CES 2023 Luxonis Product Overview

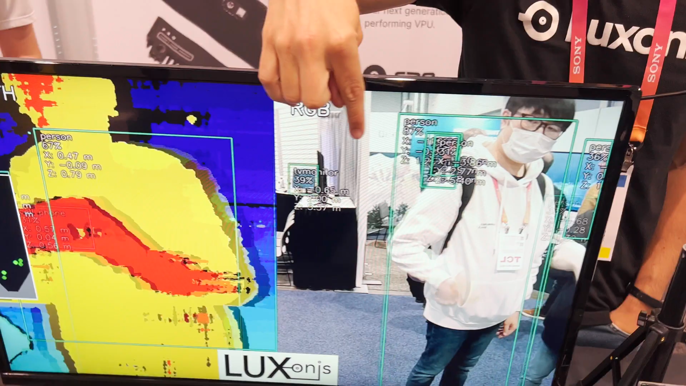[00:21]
That's spatially where things are located. Like the Z dimension being how far away it is in this direction.